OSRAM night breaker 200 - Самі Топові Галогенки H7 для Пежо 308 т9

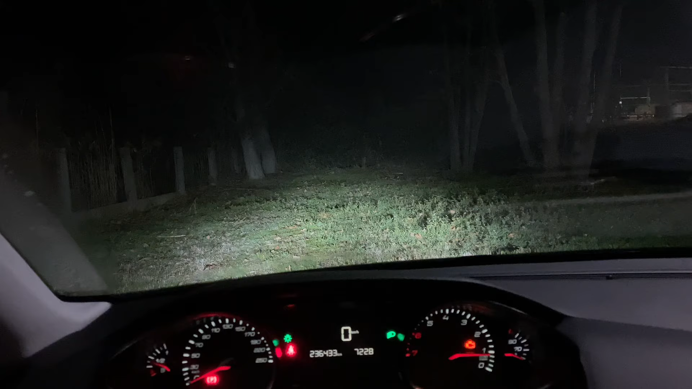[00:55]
Так, це просто дихвошки, а це з китайським лед. Коротше, мало того, що він хреново світить, так він ще й людей трішки сліпить. Звісно, якщо на нього дивитися спереді автівки, він яркий. Але так, від нього топову немає. І, головне, немає світло-тінівої границі.